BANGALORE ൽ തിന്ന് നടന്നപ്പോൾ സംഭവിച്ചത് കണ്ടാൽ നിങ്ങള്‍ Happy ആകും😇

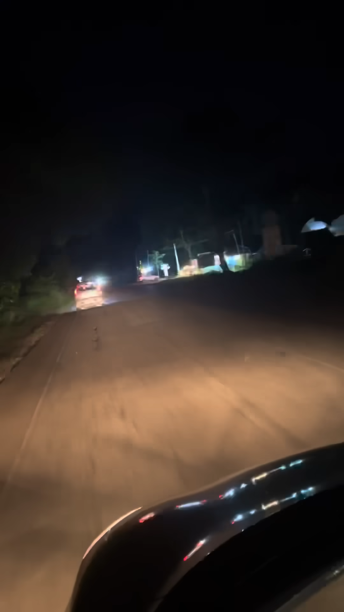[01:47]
അങ്ങനെ നമ്മളെ യേശുഹള്ളിയിൽ നിന്നും പോയിക്കാണ്ട് നമ്മൾ പല ഹള്ളികളും താണ്ടി നമ്മൾ ടോൾ ബൂത്തിന്റെ അവിടെ എത്തി.
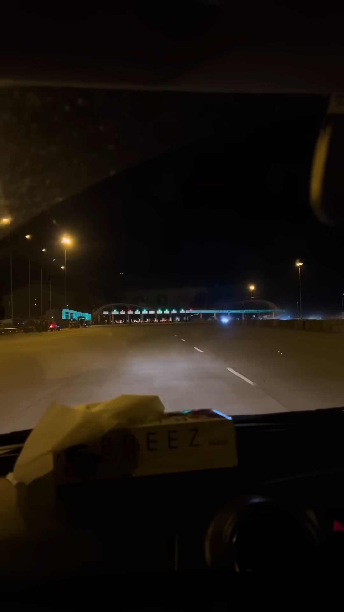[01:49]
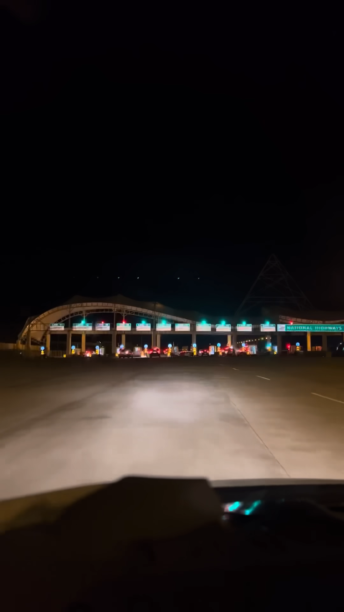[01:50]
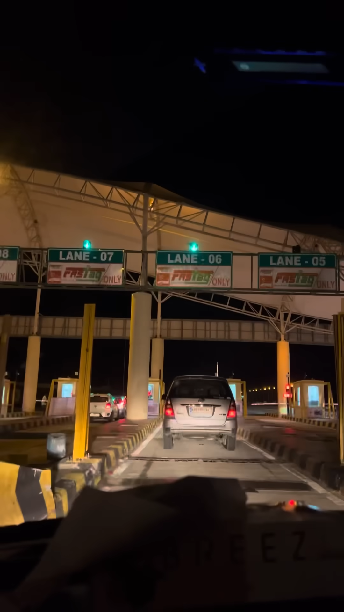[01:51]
ഇനി നമ്മൾ നാഷണൽ എക്സ്പ്രസ് ഹൈവേലാണ് കയറാൻ പോണത്. ഇനി മിന്നിച്ചാൻ പോവാണ്.